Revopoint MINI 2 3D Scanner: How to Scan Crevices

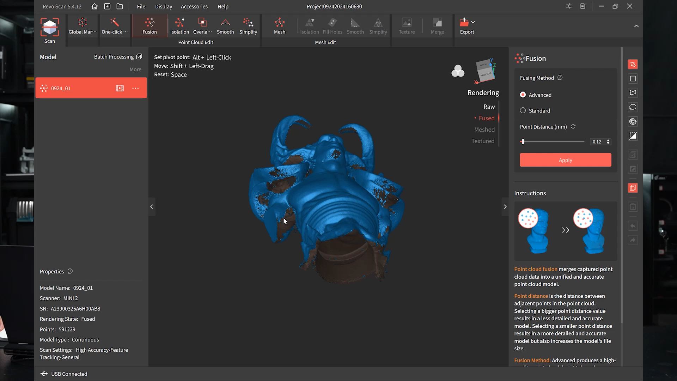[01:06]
Well, if this thing has an armpit, and look, there are some big holes,
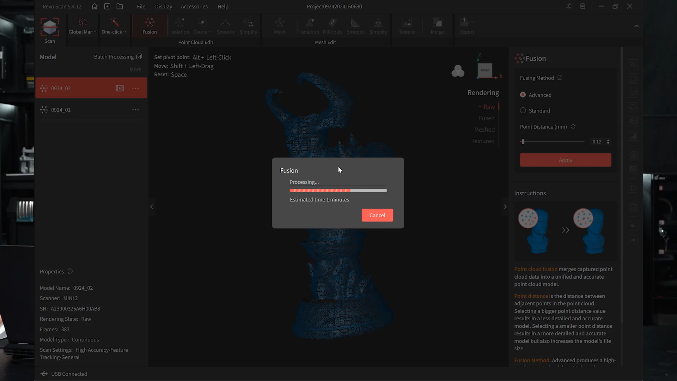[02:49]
Okay, now let's compare, just ignore the big holes on the top above.
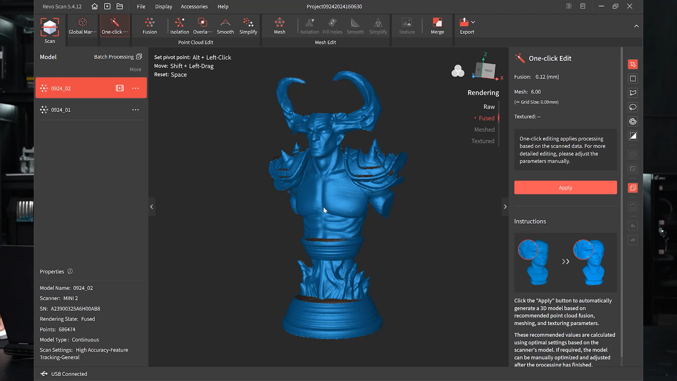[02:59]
Let's just take a look. Now, on the armpit area, the holes are,
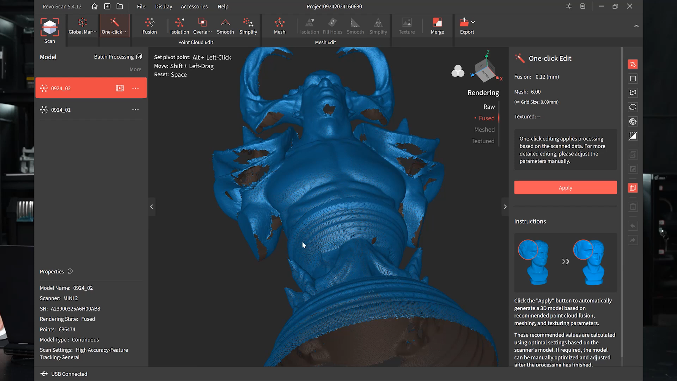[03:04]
definitely the holes become much smaller than the previous one, right?
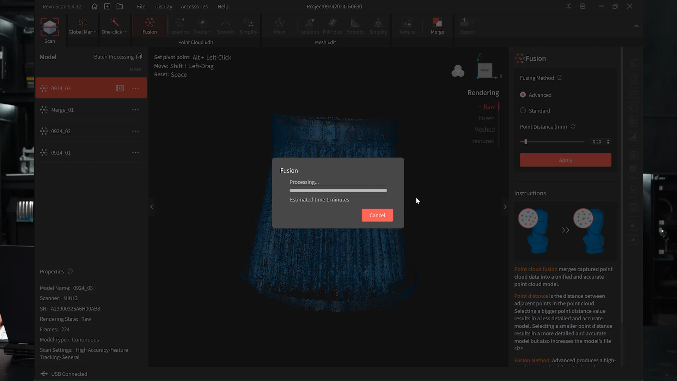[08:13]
How this is going on with the fuse. How the crevices... Okay. As you can see...
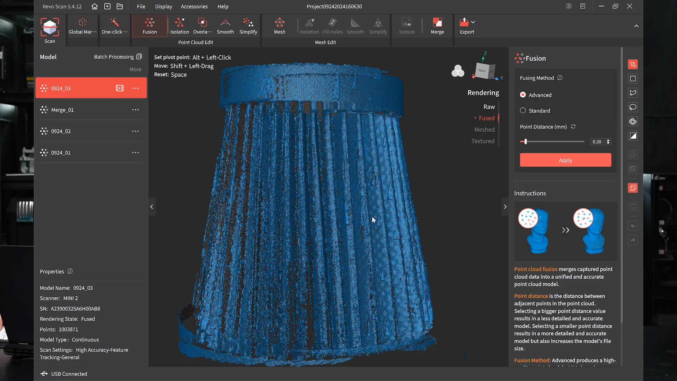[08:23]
Deep in the crevices, it's not complete. I... You can see a lot of holes, empty spaces there, right?